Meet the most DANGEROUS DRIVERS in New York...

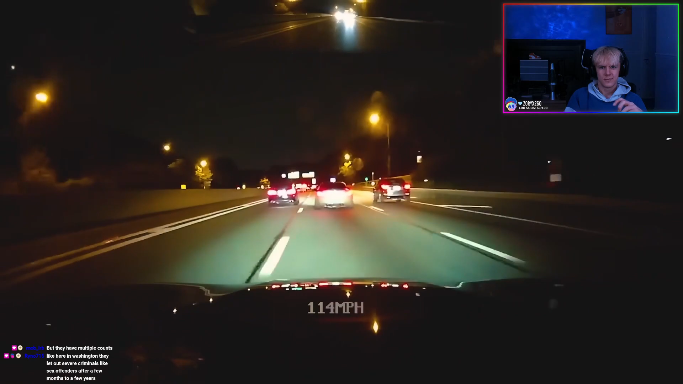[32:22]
Dangerous and disturbing exclusive video of young people driving their cars recklessly one of the cars crashed and killed two people. Now this driver here in Washington, they let out severe criminals like sex offenders after a few months to a few years?